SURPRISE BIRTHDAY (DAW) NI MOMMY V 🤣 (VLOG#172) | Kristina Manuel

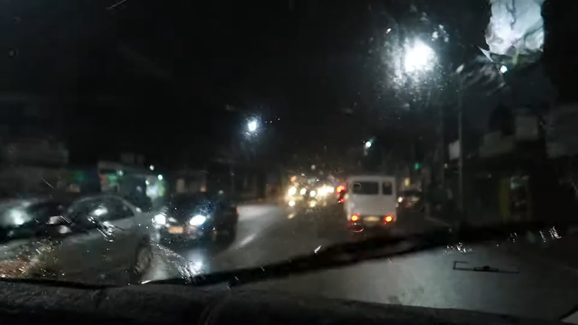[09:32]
Anong oras na? Ang dami namin dinaanan traffic, guys. Kaya hindi pa kami nakakarating hanggang ngayon kaila Mommy B. And, anong oras na ba? 7, sakto, 7 o'clock na. Pero malapit naman na kami sa kanila.
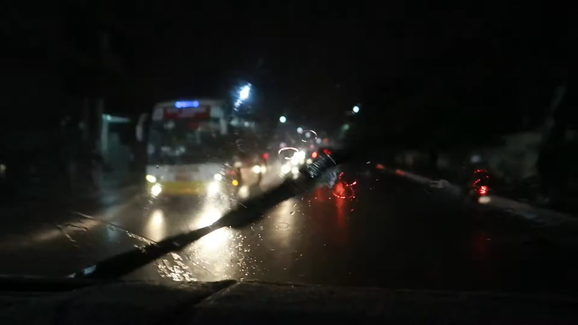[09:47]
Kaya, ayan, tas umulan pa. Ano ba yan? Wala ko, ayan o.